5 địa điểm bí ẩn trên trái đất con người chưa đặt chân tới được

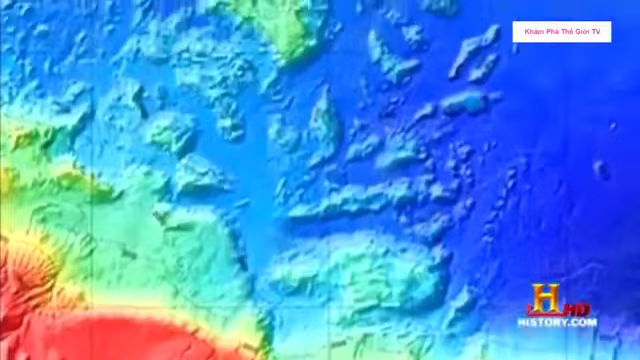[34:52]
Và cuối cùng thì dừng lại ở đó, cách hơn 300km. Để có thể đi xa như vậy, có nghĩa chúng phải di chuyển với tốc độ khoảng từ 240 đến 256km một giờ, rất nhanh.
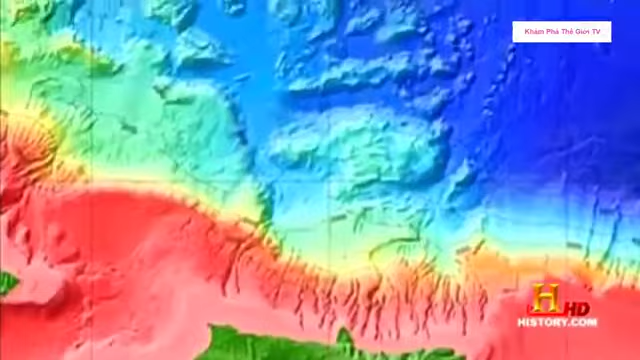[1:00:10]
Và cuối cùng thì dừng lại ở đó, cách hơn 300km.
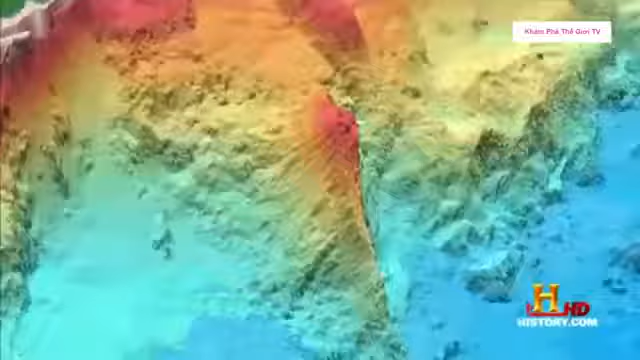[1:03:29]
Các nhà khoa học đã chú ý tới một ngọn núi dưới biển khổng lồ nhồ cao hơn đáy đại dương khoảng 3 km,